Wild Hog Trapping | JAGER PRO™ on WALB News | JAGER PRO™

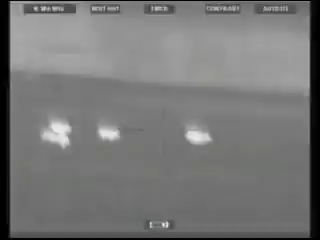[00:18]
wild feral hogs like these continue to plague south georgia this time of year rod pinkston is busy stalking and shooting feral hogs every
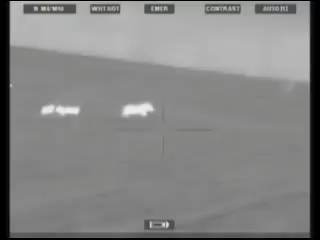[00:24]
night with heat vision equipment but to help in the fight he has developed a smart weapon
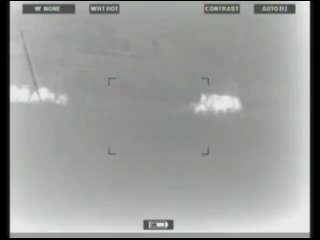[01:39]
all the way around the outside of this trap if this was set on a traditional trip wire we would have missed three of
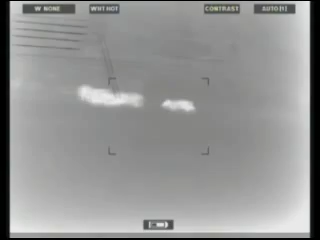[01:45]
the four breeders the six hogs that are left outside the trap we just got to be smarter than them we'll let them go back inside
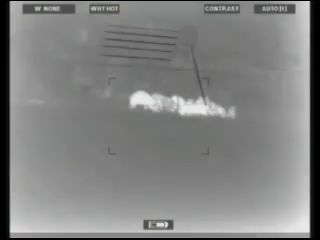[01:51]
to the threshold now we'll push the button on our remote in
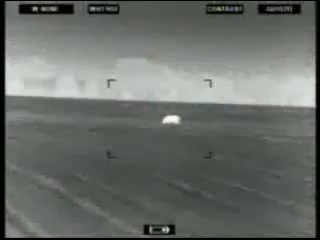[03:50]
and exterminates as many as possible this night they slowly creep up on a pack of
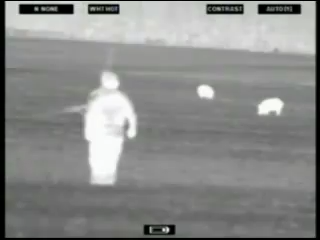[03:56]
nine we're going to gain another 20 yards and then we're going to take the shot then targeting through the thermal scopes they open fire on the enemy
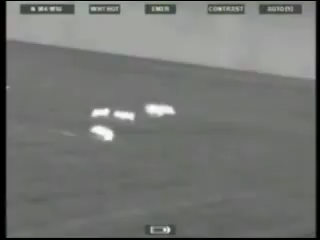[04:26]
the hunters kill five hogs in this flurry